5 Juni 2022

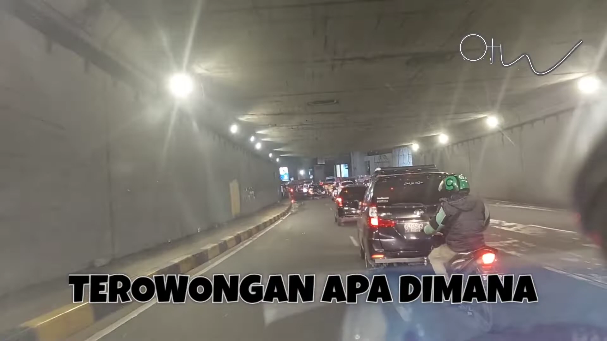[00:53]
membantu atau mengkoreksi deskripsi dari saya.
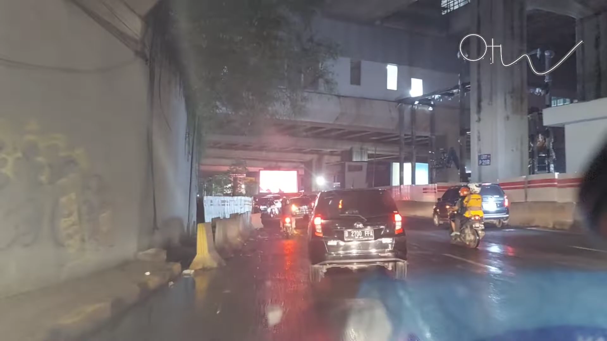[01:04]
Nah, di atas ini kalau nggak salah,
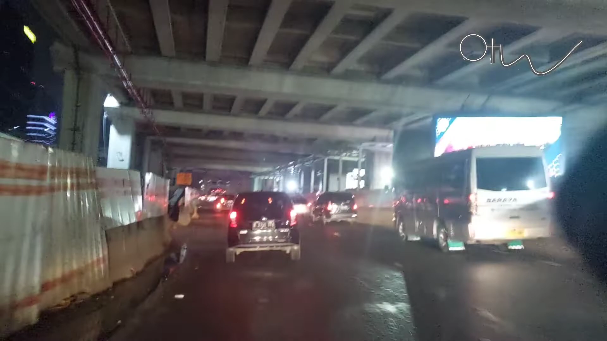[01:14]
ini sekali lagi karena baru pertama kali atau kedua kali ini saya
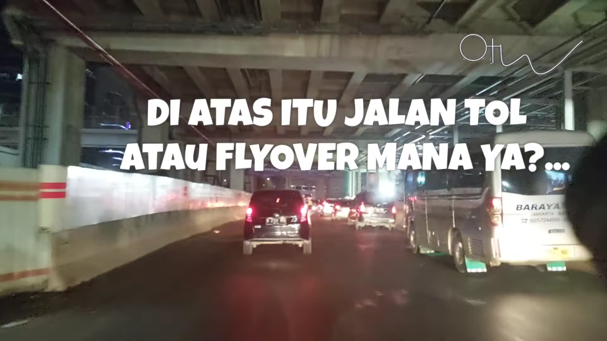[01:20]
melalui jalur ini, jadi saya belum begitu banyak paham,
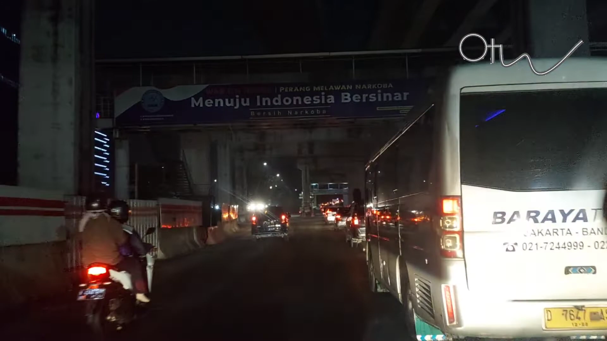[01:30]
belum begitu banyak tahu tentang lokasi ini guys. Jadi kalau teman-teman ada yang paham betul daerah-daerah ini, mohon sekali lagi bantuannya untuk membantu deskripsi atau uraian jalanan ini di kolom komentar ya guys.
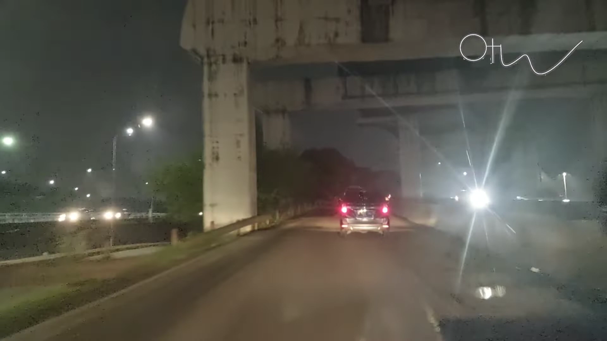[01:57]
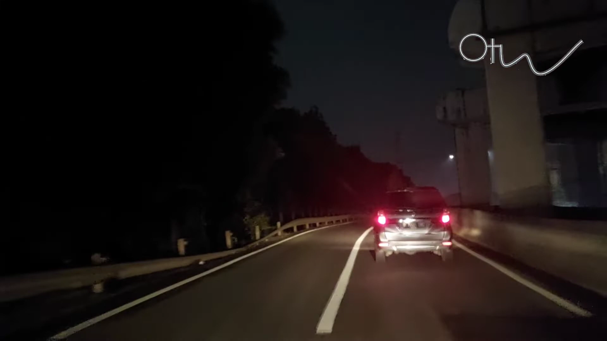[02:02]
Nah, ini saya sekarang kalau nggak salah sedang menuju atau di atas flyover mana ini saya juga kurang paham. Yang jelas saya arahnya menuju ke Tol Jakarta Cikampek.
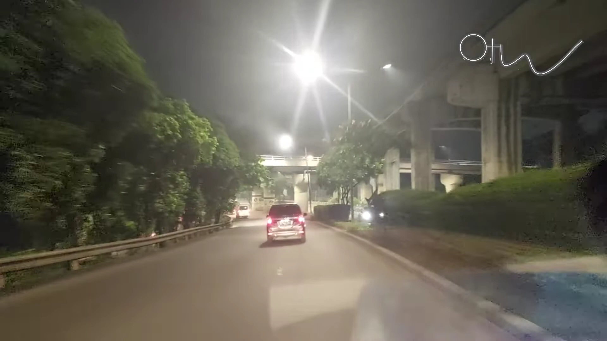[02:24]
Nah, di depan itu nanti ada, ini ada pertemuan jalan dan kemudian nanti ada persimpangan kembali. Itu kalau ke kanan, kalau tidak salah ke Halim. Nah, ini pertigaan ini guys. Kemudian untuk akses tol ke Jakarta Cikampek ini
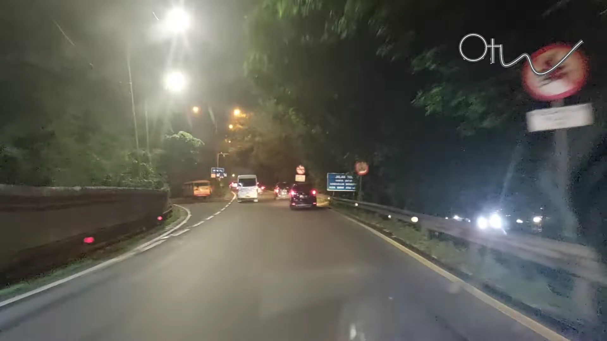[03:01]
dan itu beberapa ratus meter ke depan ini sudah gerbang tol Halim dari arah Otto Iskandar Dinata. Nah, dan di atas itu ada flyover lagi, nggak tahu itu jalur kemana, dari mananya saya juga belum begitu paham.
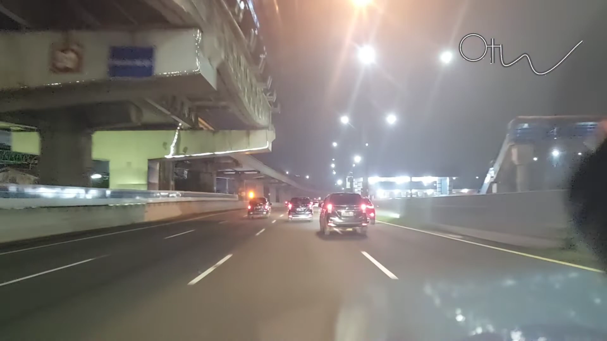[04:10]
Kita sudah berada di Jalan Tol Jakarta Cikampek.